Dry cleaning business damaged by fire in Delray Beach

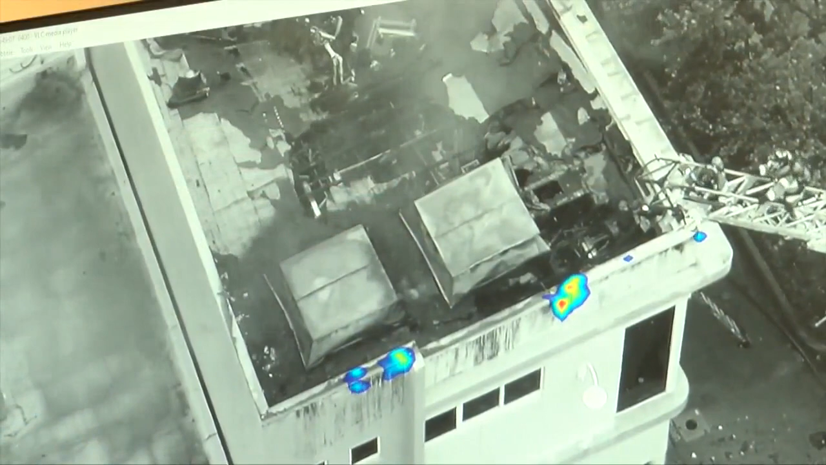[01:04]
a fire when smoky conditions make it difficult for them to see.